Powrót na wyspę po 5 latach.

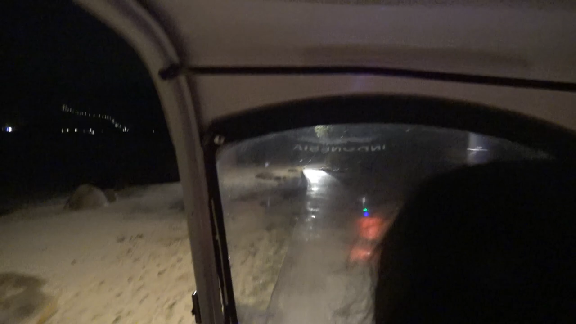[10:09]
W dzień. Cały ten Mont Blanc, prywatna plaża, szum fal. Tamte światła w oddali. To droga do Big Buddha.